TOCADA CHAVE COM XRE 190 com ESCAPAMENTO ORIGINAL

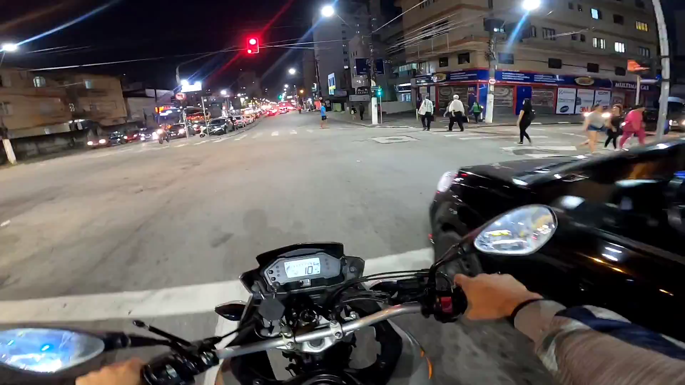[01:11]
Quando a corrente pula, tá ligado? Ó, ó Não sei se deu pra ouvir, tá ligado? Não vou ficar fazendo muito não, tá ligado? Se não, zoa a moto demais Então mora lá rapaziada, me tem marcha Já deixa o likezão aí Se inscreve Vambora Vambora família Deixa o like hein Ó, ó aí ó É foda, olha no retrovisor com cabeça de birimbau
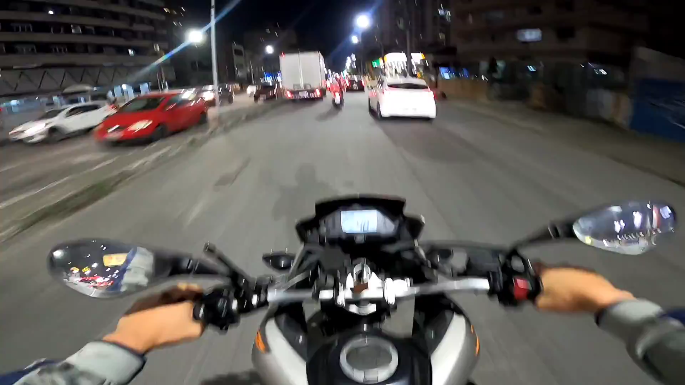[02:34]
Caralho rapaziada Cê é louco Deve ter tomado um susto da peste Que eu passei com uma milhão Ai, cê é louco Tô com a mão doendo mano Acho que foi o freezer Levei um freezer lá pra cima Ontem Aí deu uma Fizer pesada pra caralho Tem que ficar de olho aqui família Porque tem um radar, tá ligado? Por isso que eu tô na hora devagarzinho Isso aqui ó Isso aí é o brabo Se passar cê toma Tá ligado?
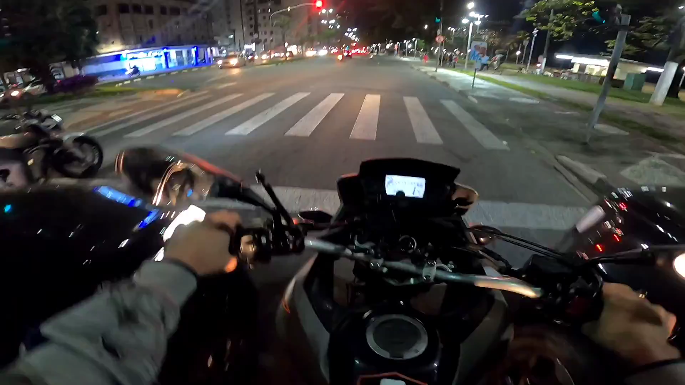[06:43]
Tranquilex Deixa eu ver Se está gravando Tá Eu acho Nem consegui enxergar direito A carburada Ali de chave
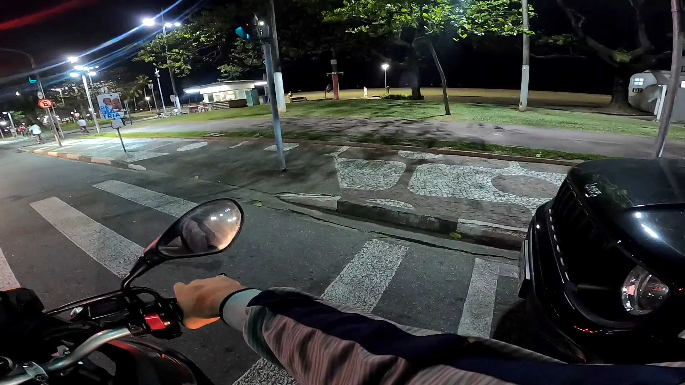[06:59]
Porra Porra Porra Arrumar o carro Que eu não vou Para a praia Rapazes Colocar a ruela Para deixar o barulho De chave Hoje Hoje Não está Nem muito trânsito Rapaziada Bagulho Estranho Tem dia que o bagulho Está Você é louco Aqui está Está da hora De andar Mas tem dia que tem Muita moto Não consegue fazer nada
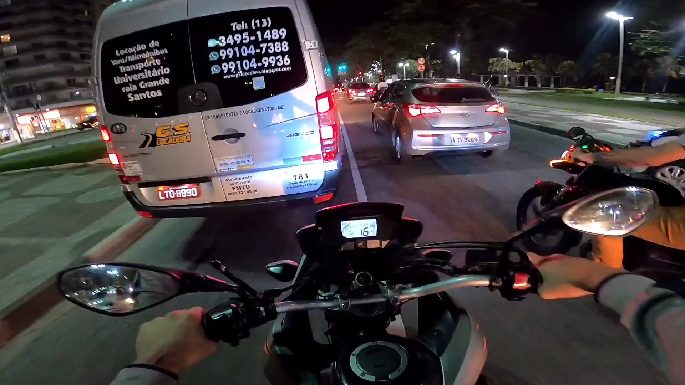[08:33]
Vai vai meu filho Ah Está dando certo Eu não vai Aqui no cantinho Na beirada Caralho